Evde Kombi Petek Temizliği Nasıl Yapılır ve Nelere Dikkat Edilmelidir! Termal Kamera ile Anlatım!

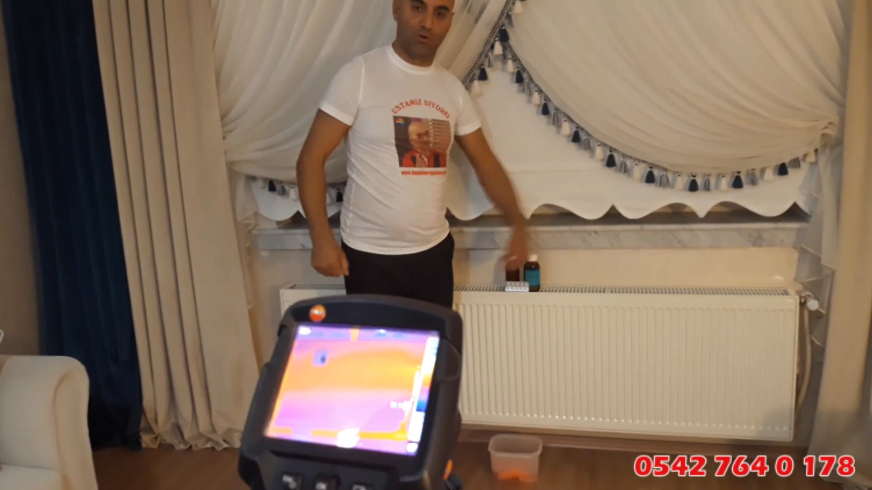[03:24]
Evet. Bu peteğim de görünüyor. Bakın değerli takipçiler, şu an ben bu ilaçları aldım, şuraya koydum.
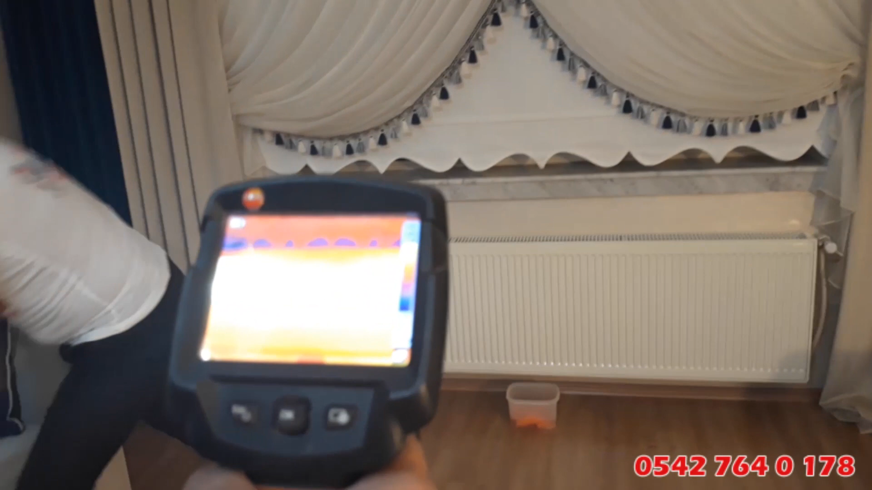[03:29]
Bu deneyimizi çok izleyin. Şu an burada bir buz gibi su var.
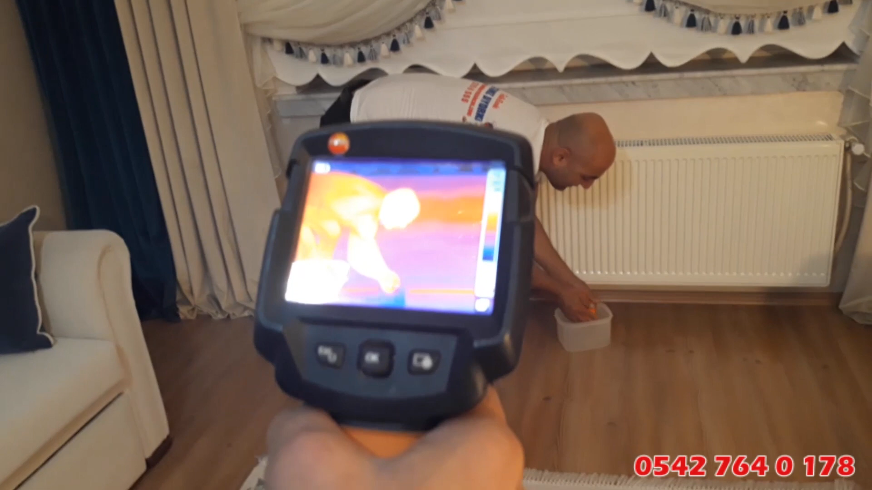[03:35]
Bu buz gibi suyu, havlumuz şu an soğuk.
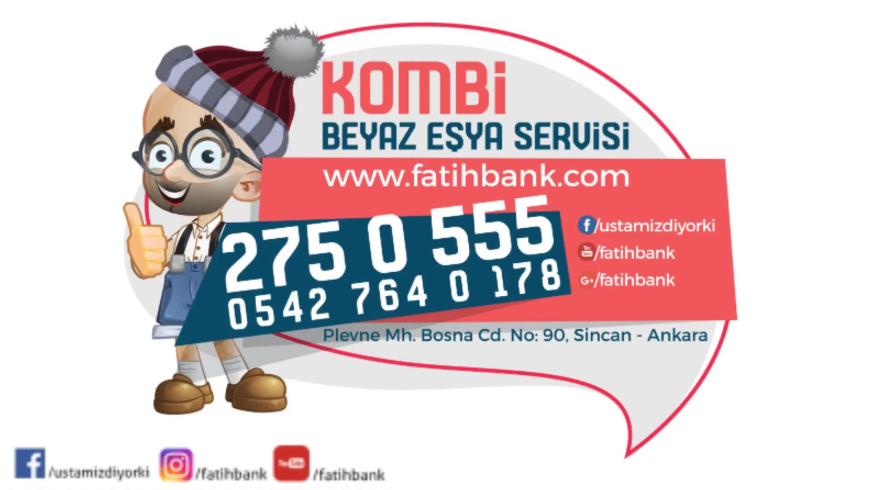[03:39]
Şu an Ali Usta, ekranda bu soğuk bez ne renkli gözüküyor?
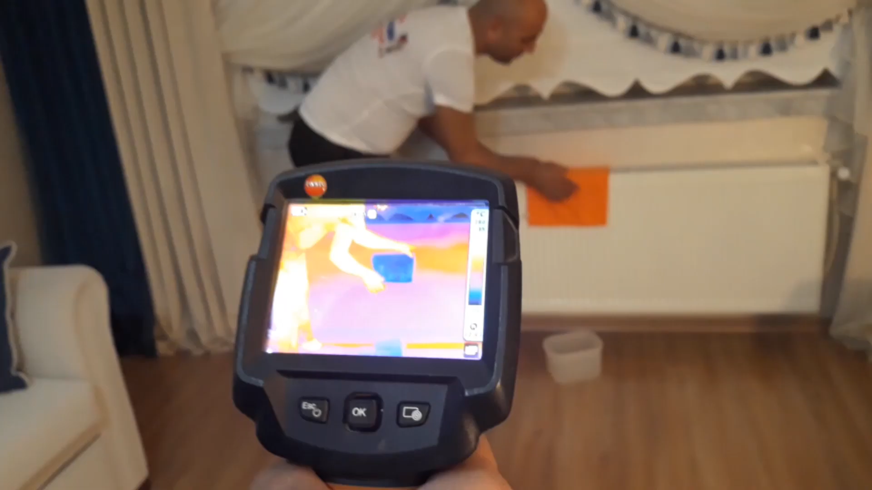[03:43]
Mavi. Mavi. Yani soğuk. Evet. Şurada renk skalasında, renk skalasında aşağıdaki koyu mavi ile olan kısım soğuk, yukarı sarıya hatta beyaza doğru giden kısımlar da sıcak noktayı gösterir.
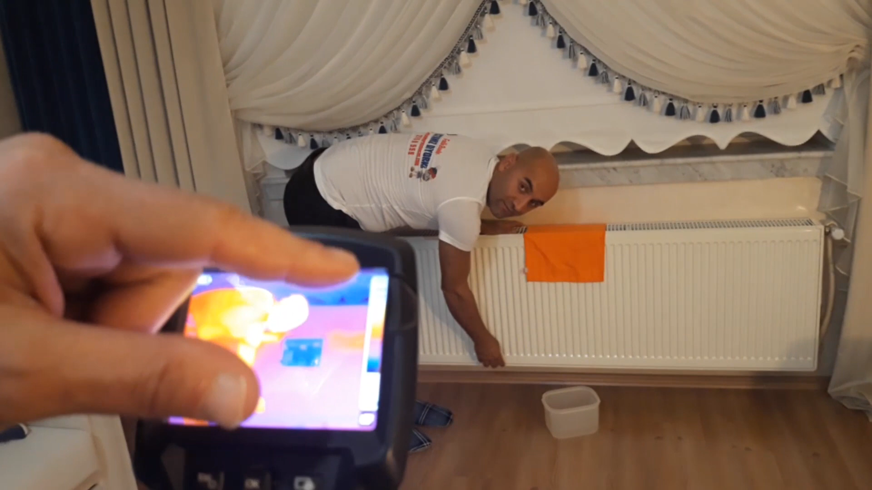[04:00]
Renklerin dili budur. Şu anki kameramızdaki renklerden anlayabileceğimiz kadarıyla mavi renk, soğuk, diğer yerler bakın biraz daha ılık. Ben hemen Türkçesini çevireyim Ali Usta.
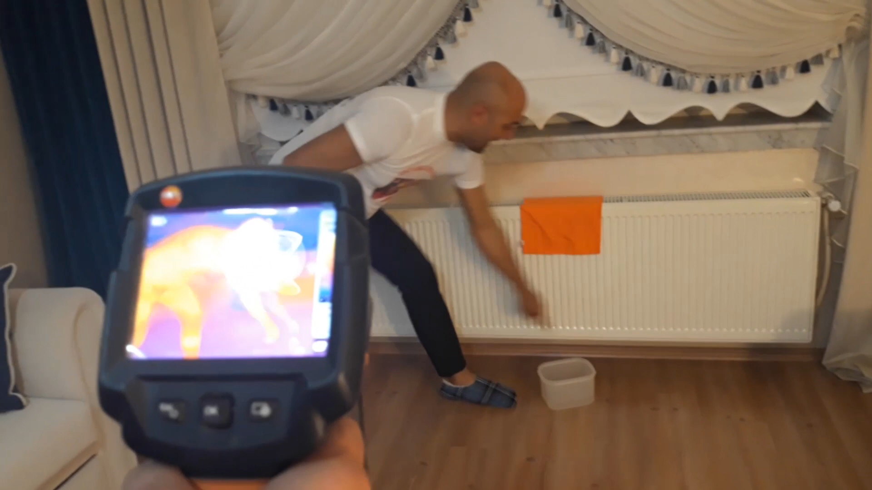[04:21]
Şu an şu genel peteğimizin en soğuk kısmı bu bez değil mi? Evet. Bakın şimdi termal kamerada bu bezi kaldırdım. Kamerada bir görebiliyor muyuz? Evet. Bezi yere attım. Kamerada bir gözüktün mü?
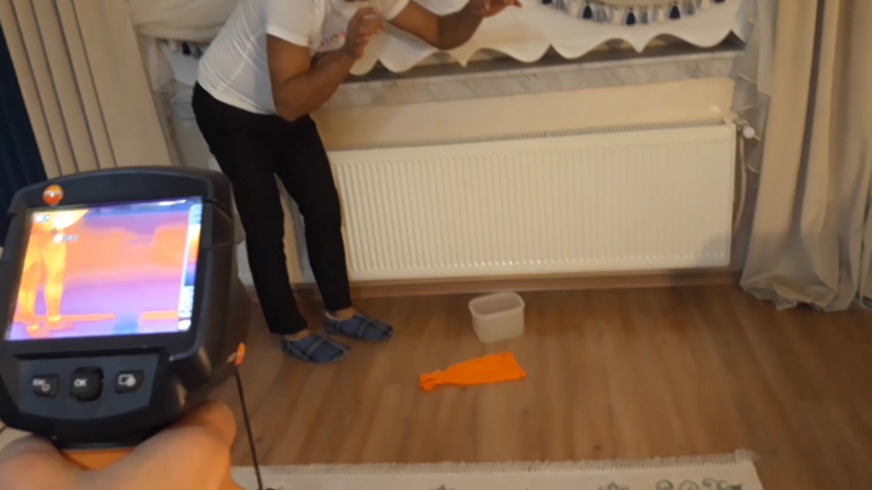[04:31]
Bez yerde mi? Harika. Şimdi bakın. Bu teisat temizi yapılmış bir bez. Ali Ustacım. Oradan hiç yanaşmadan şu
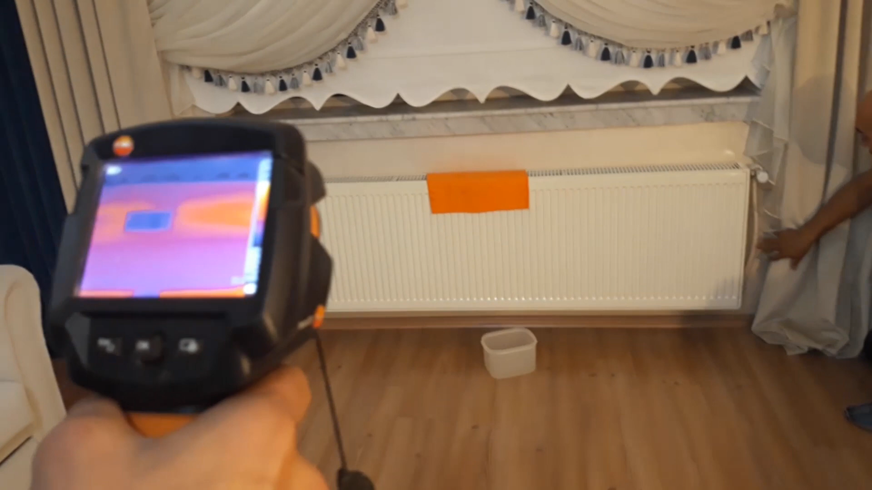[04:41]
an bu boruda müthiş bir ateş gibi ısı var. Vanamız kapalı.
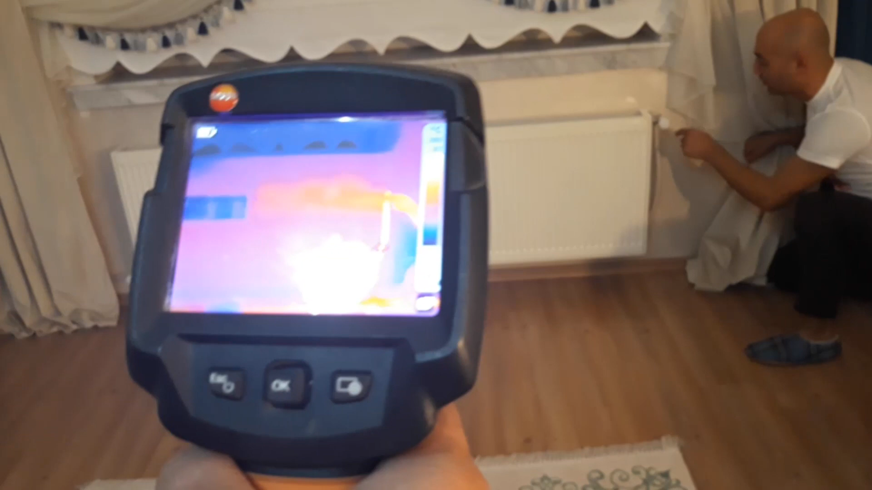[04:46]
Görebiliyor muyuz? Evet. Şu an en sıcak nokta. Burası mı elime tuttuğum yer? Evet. Tesisat borusunun radyatör vanasına kadar olan kısmı. Ateş gibi. En sıcak olan nokta. Kaç derece? Termal kameramızda da onu gösteriyor zaten.
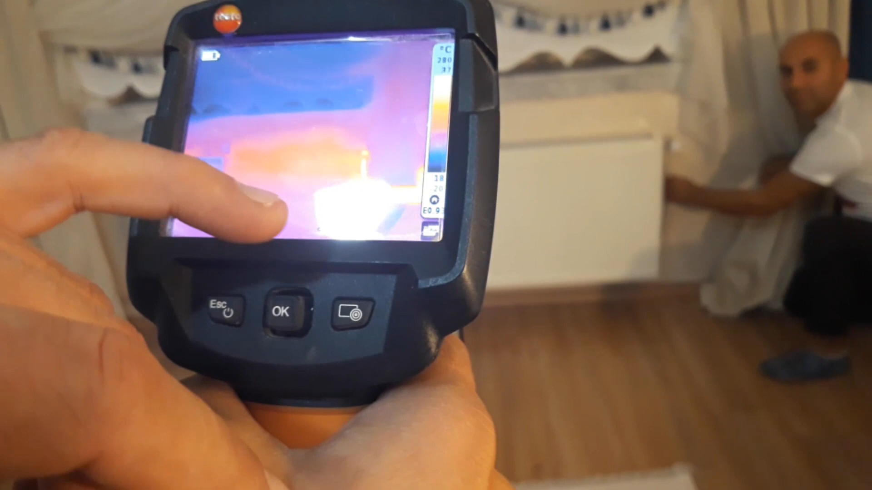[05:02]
Şu an derecede onu gösteriyor. Diğer noktada bakın termal kamerayı nereye götürürsem götüreyim.
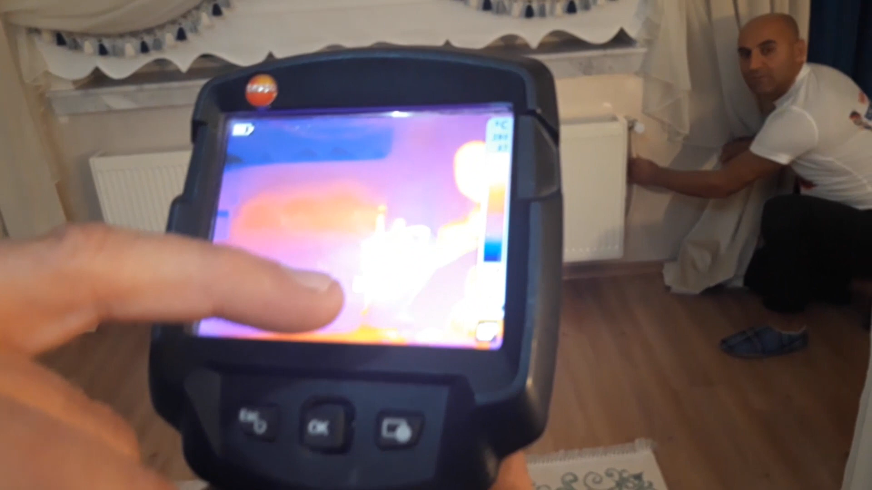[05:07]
Evet. En sıcak nokta orası olduğunu bariz bir şekilde gösteriyor.
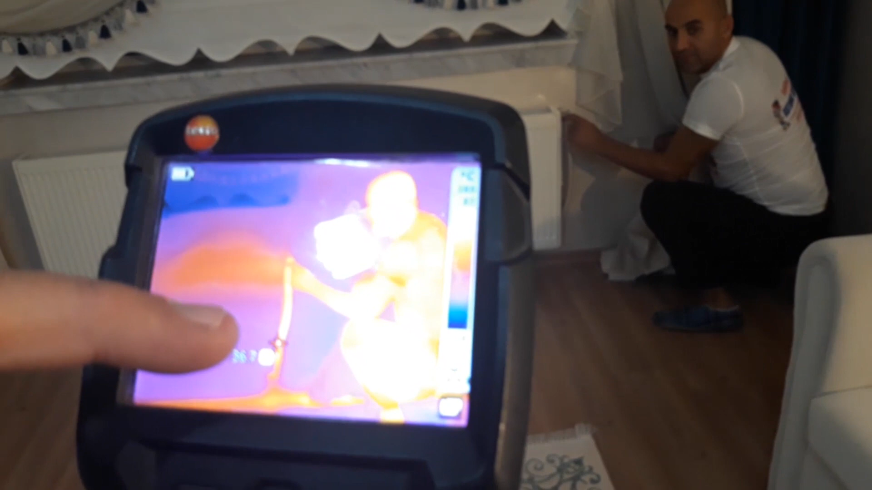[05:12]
Tamam. Ben şimdi bu çok özür dilerim lafınızı kestim. Vanayı açtığım zaman.
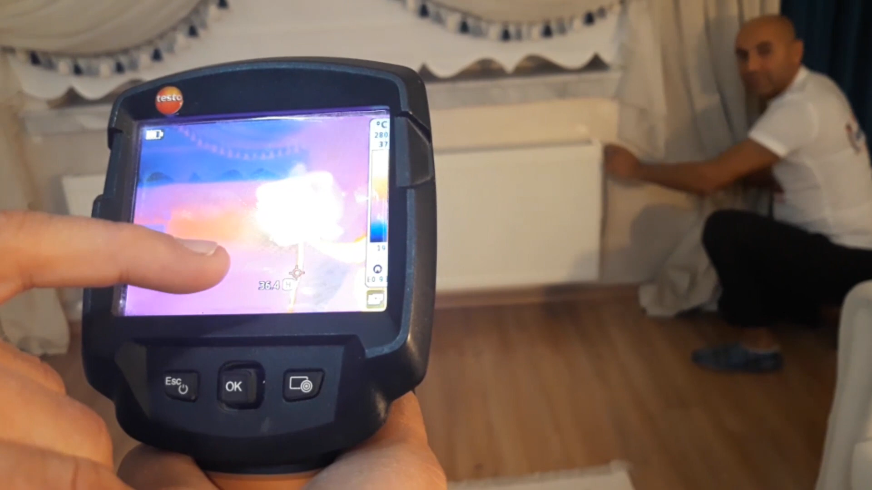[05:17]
Teisat temizliğimiz yapıldığı için kombimizin filtresi güzel temizlendiği için güzel bir devirde yapacak.
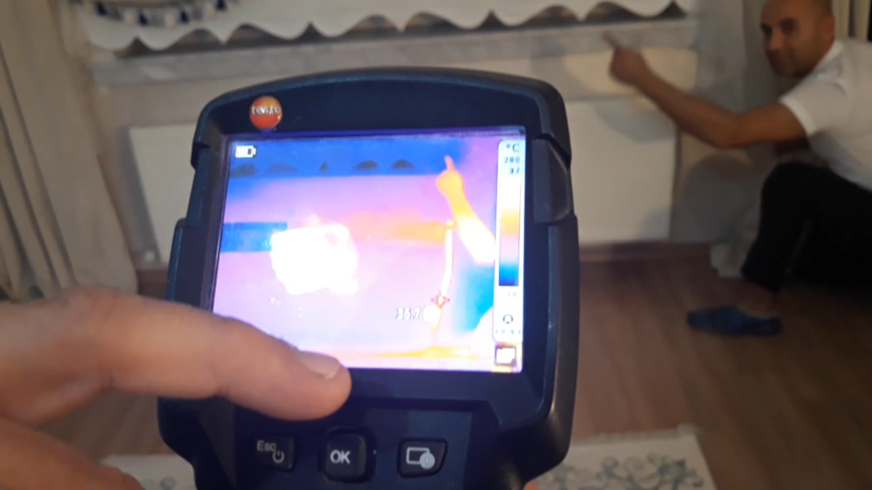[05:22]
Şimdi açtığım zaman şuralar şöyle orada kırmızı mı çıkması gerekiyor? Evet. Açıyorum.
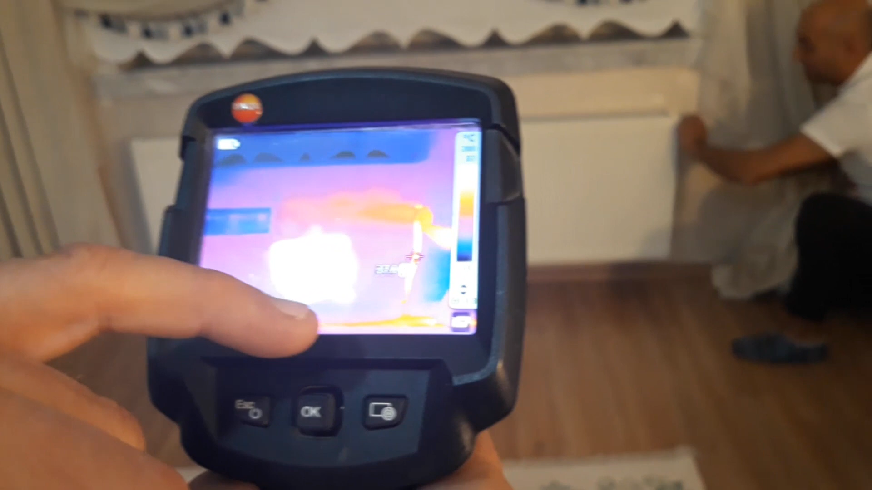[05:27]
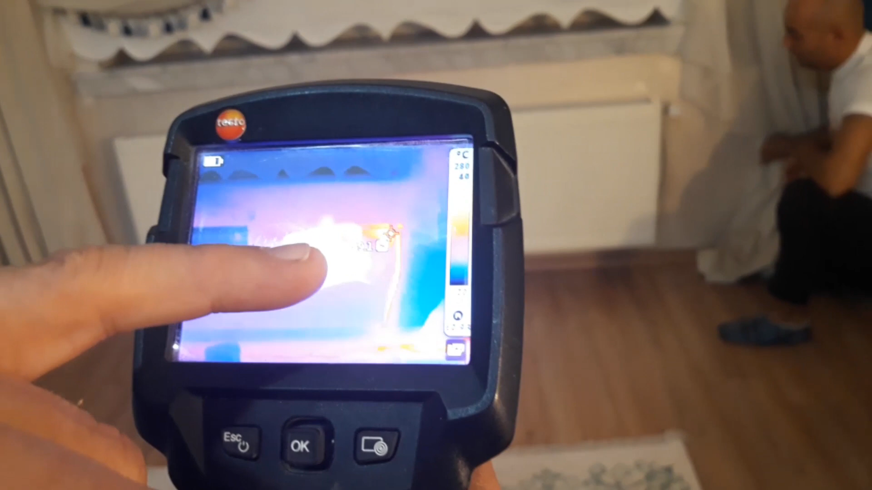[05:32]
Şu an Fatih Usta bakın bariz bir şekilde sıcaklığın yayıldığını göreceksiniz. Ben de kanarıdan görmek istiyorum.
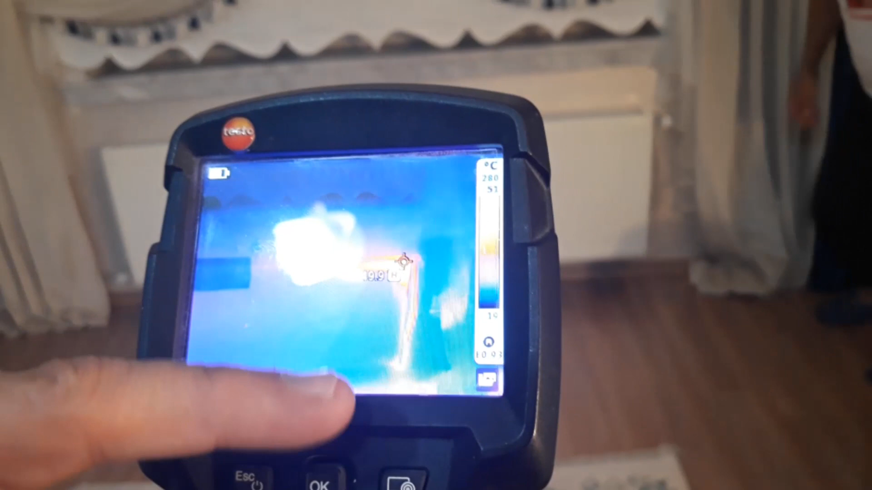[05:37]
Merak ettim. Bakın. Lambayı kapatayım Ali Usta.
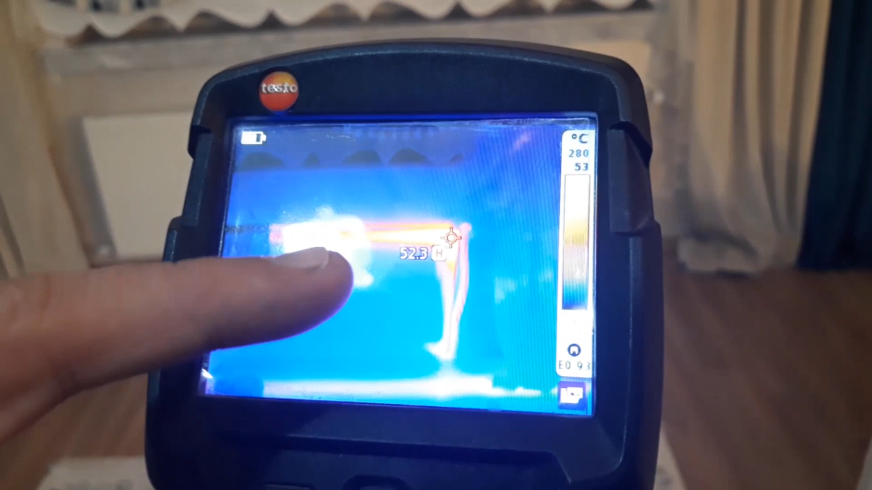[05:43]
Gerek yok. Bu şekilde de bariz bir şekilde belli oluyor. Sıcak su şu an peteğin içine doğru ileriliyor. Bir dakika.